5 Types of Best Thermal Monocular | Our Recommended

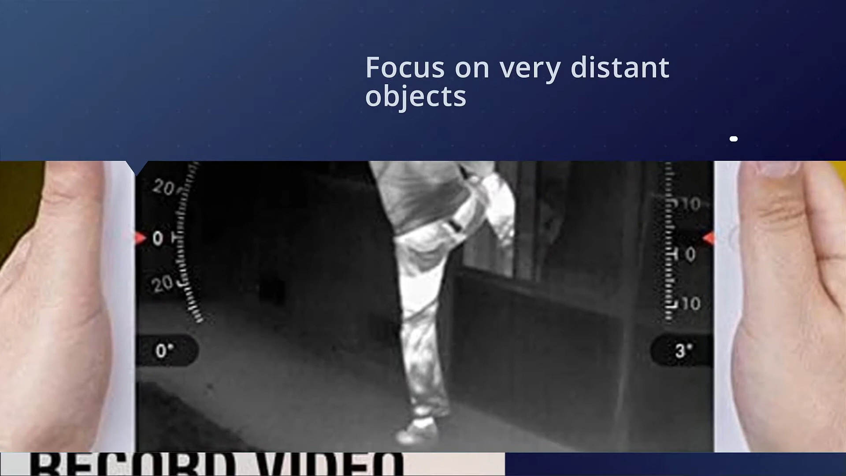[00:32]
has to offer and its e-zoom settings come into play it enables
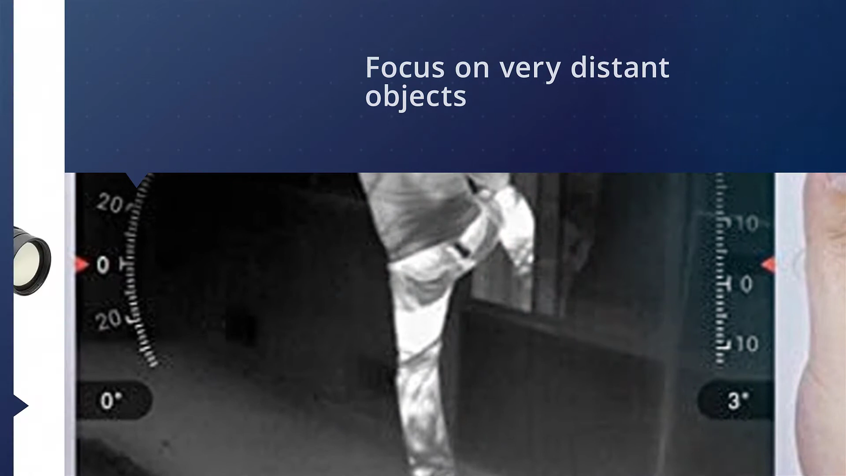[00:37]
the device to focus on very distant objects hd640 has the power to
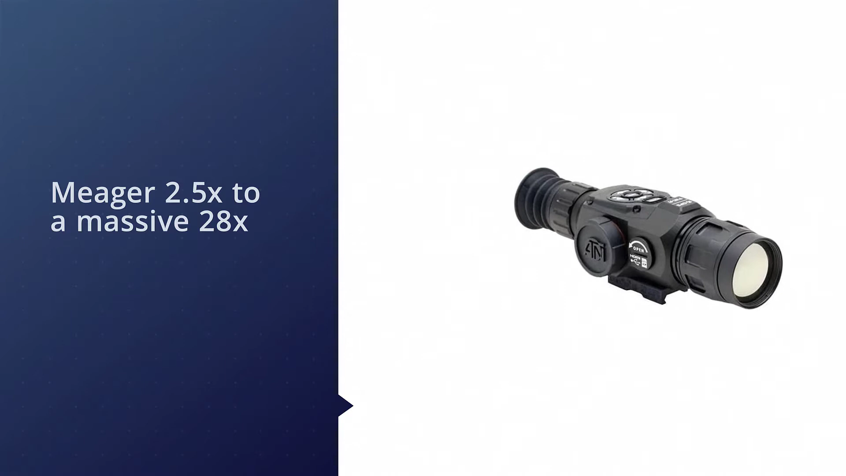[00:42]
increase its magnification from a meager 2.5x to a massive 28x depending on
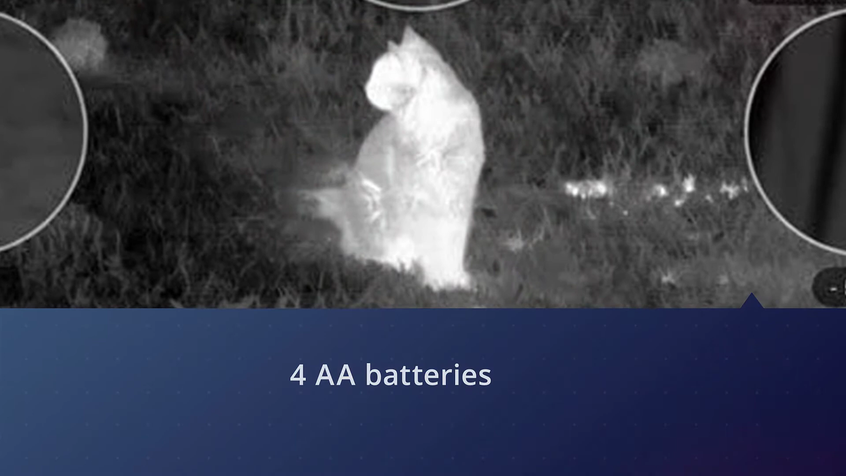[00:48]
which version of the monocular you buy what's more since this unit runs on four double
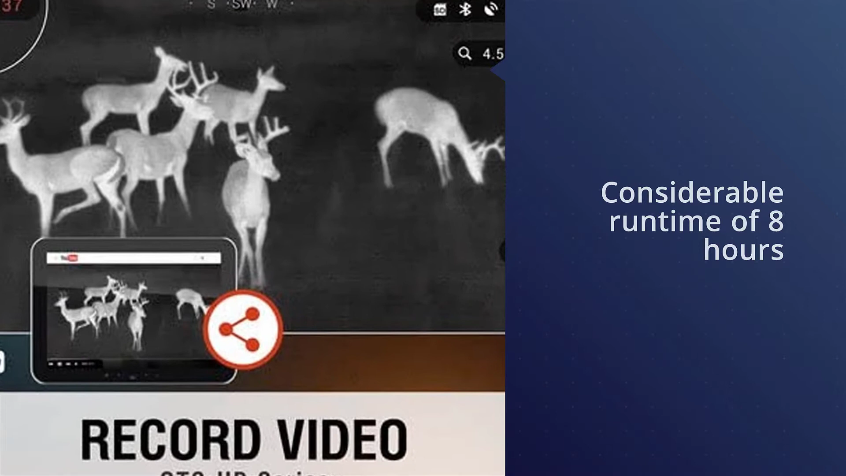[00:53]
a batteries it provides a considerable runtime of eight hours on a single charge